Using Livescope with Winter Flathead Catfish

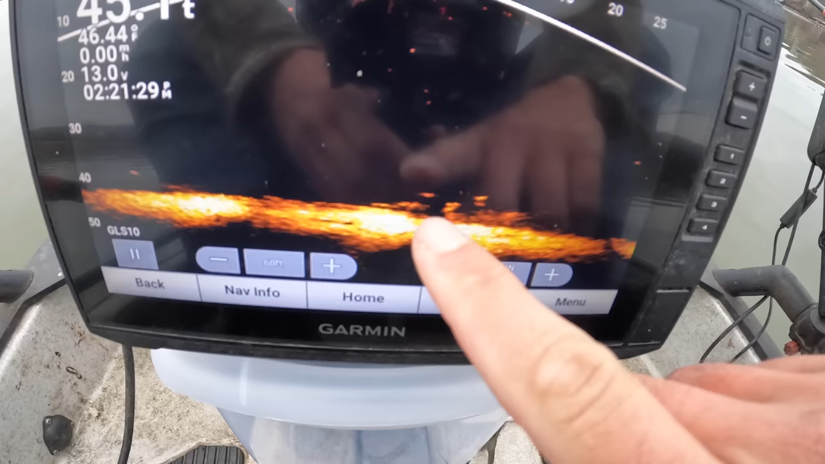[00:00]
I've got a big fish. He's kind of going in and out of the screen, but he's been going around my baits, and this one here just got tapped. I don't know if that's that same fish or a different one.
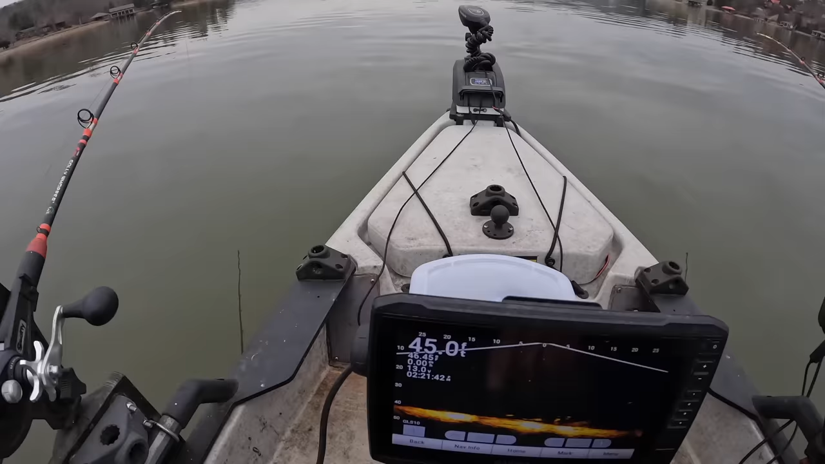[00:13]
On screen: depth 45.0 ft
I've got, here's another one. I've got several fish around my baits, but that one there's a big mark, and there's one of them that's been kind of swimming around, and this one, there's something. Let me put the camera back in the chest here.
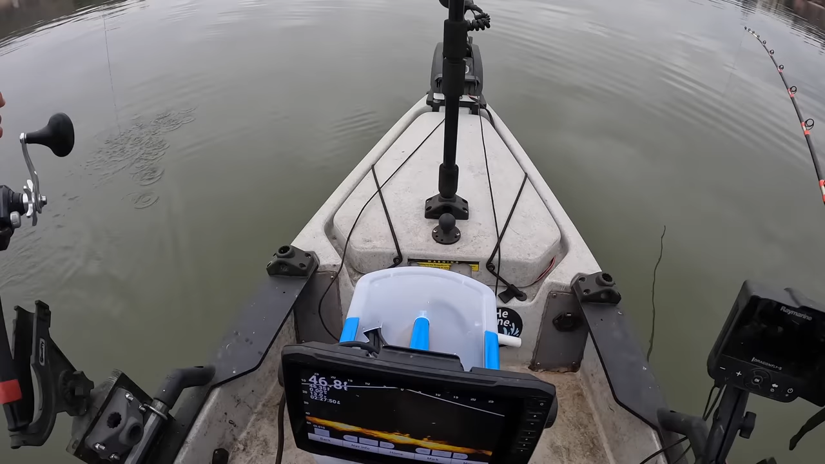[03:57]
And I set up here because I saw some fish and I also saw some kind of debris down there. I'll take the camera and show you.
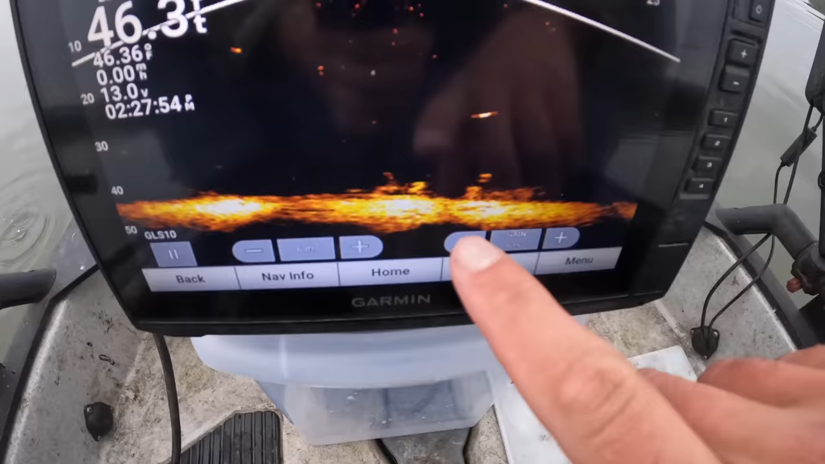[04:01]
There's some kind of something, some object,
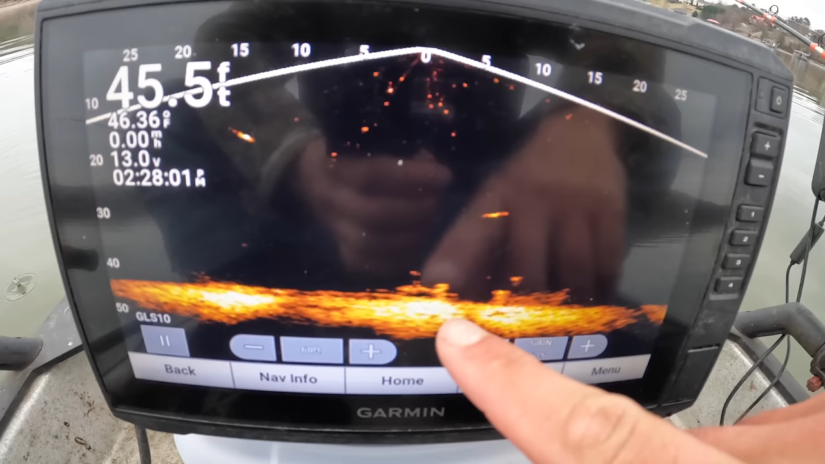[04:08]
On screen: depth 45.5 ft
wood probably down piece of a tree or something that's drifted down and settled there. And there's some fish, you know, here's one up above it, but some more that's kind of there around it.
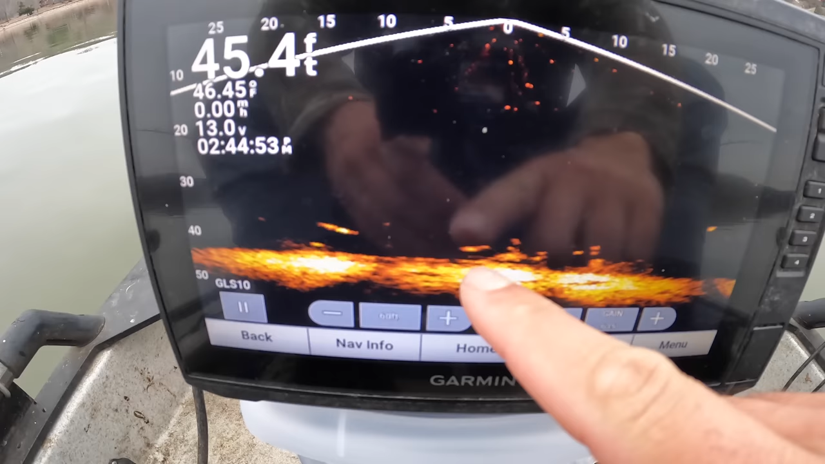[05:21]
On screen: depth 45.4 ft, water 46.45°F
I got another pretty good size mark there, right there under me. He's kind of circling around and coming back.
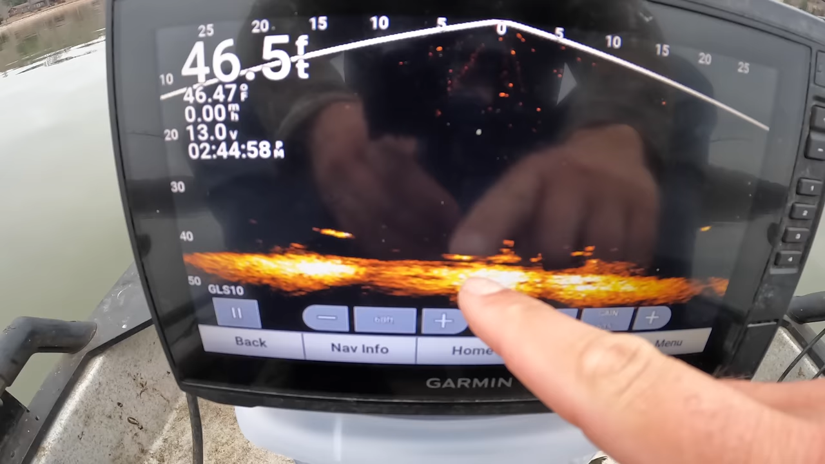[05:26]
On screen: depth 46.5 ft
I think we're going to have a rod go down here in a second. This zero mark here is where I'm sitting. And again, that debris is down there. I'm right on top of it. And so my baits are all around here. I've got four lines out and that fish has just kind of been circling around. He's investigating. We've got some friends over here, a little bit smaller off to the side. There's some activity down there.
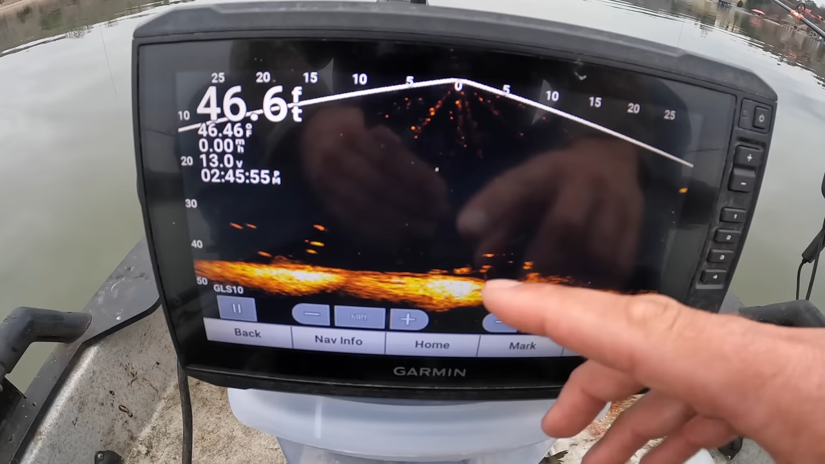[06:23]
On screen: depth 46.6 ft
Is it helping me catch more fish? No. I mean, I'd be sitting in the same spot doing the same thing today with or without it, but, um, you know, just bringing out here on the kayak today, I just kind of wanted to take a look and see how these fish are reacting to my baits in this particular area. And it's kind of how it's been.
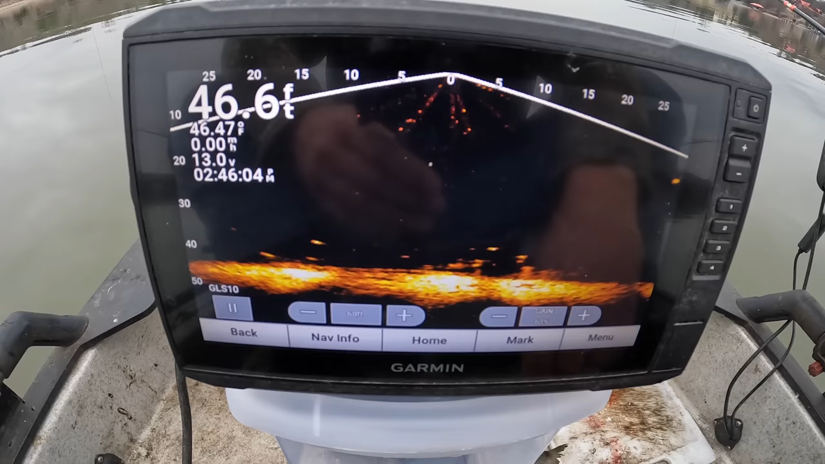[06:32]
On screen: depth 46.6 ft
You know, I thought that fish might take off with the bait, but he just come in and circled around a couple times and, and went on. And here's another one.
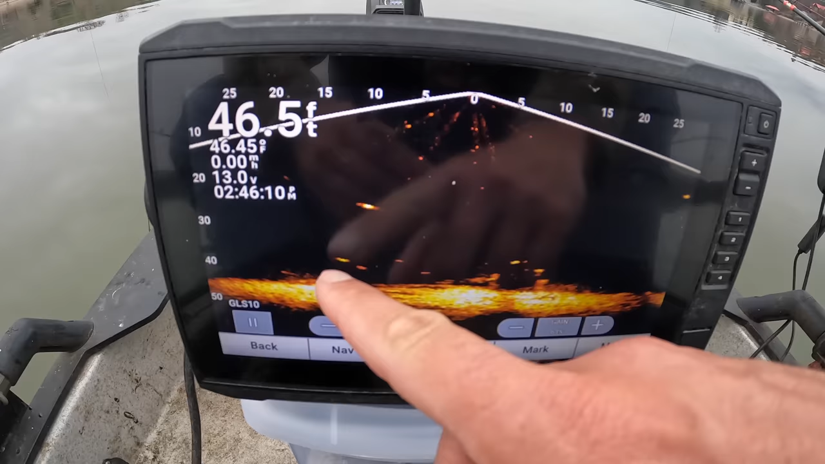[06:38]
On screen: depth 46.5 ft
Here's some more. There's definitely some life in the area, but, uh, thus far not a real active bite.
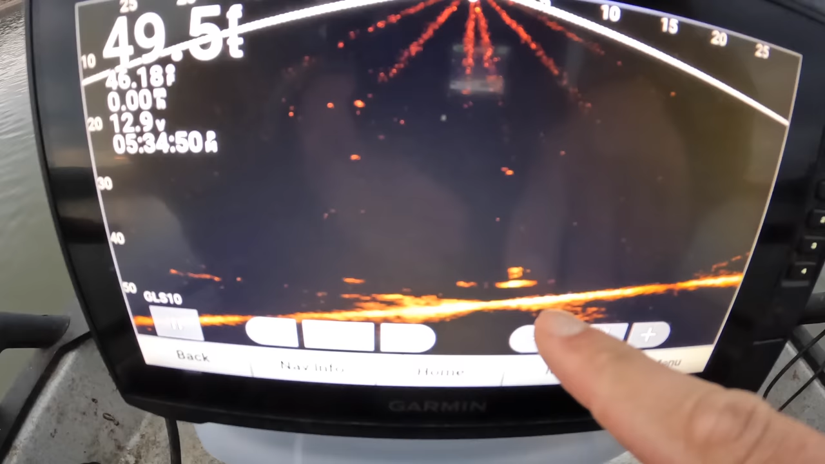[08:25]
On screen: depth 49.5 ft
Got this fella right here. It just come up.
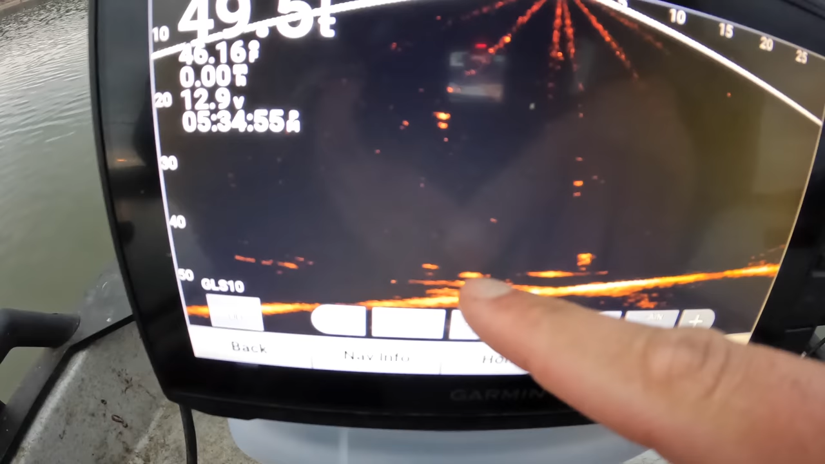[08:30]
Right here's another one. We got two of them that's moved in. This one looks like a pretty big mark. These fish just periodically coming in,
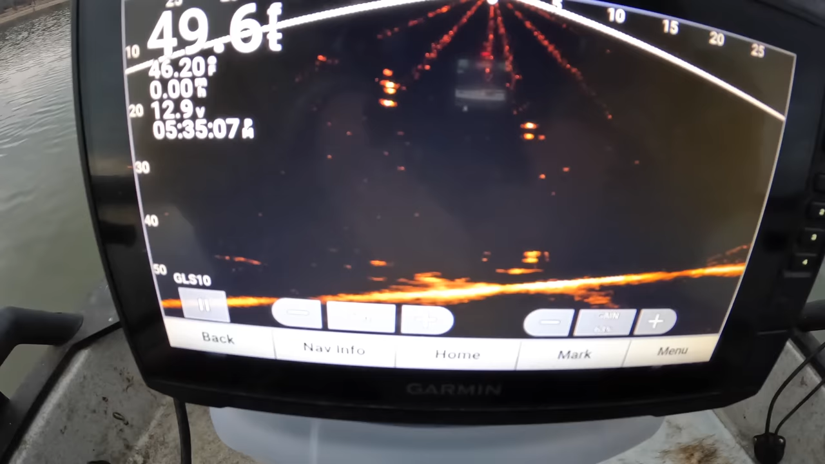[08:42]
looking at my baits, and moving on today. It's not been an active day, but we've definitely got this one's attention. That's a, that's a bigger mark right there.
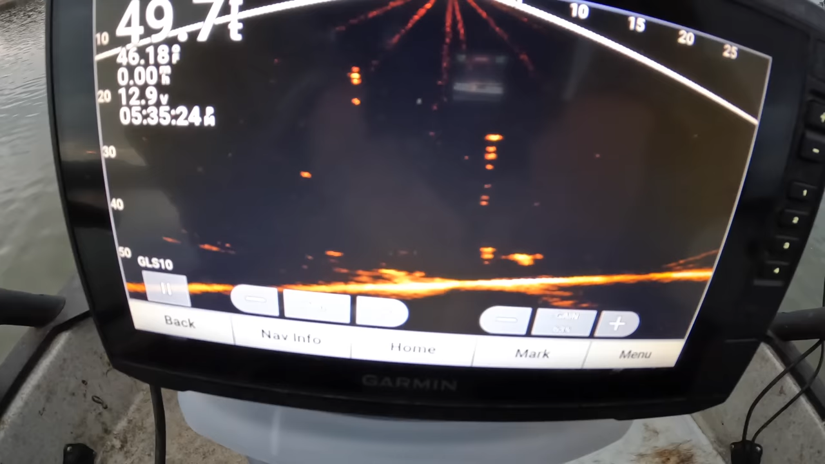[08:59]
That's, that's a, looks to be a pretty good quality fish. He is right there on my baits.
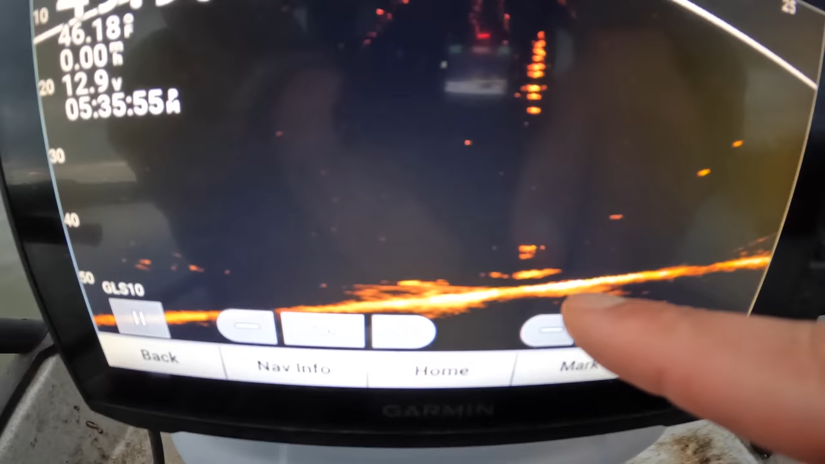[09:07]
Oh, oh, right here, right here. We got one going down. We got one going down. I'm watching the screen. Oh boy.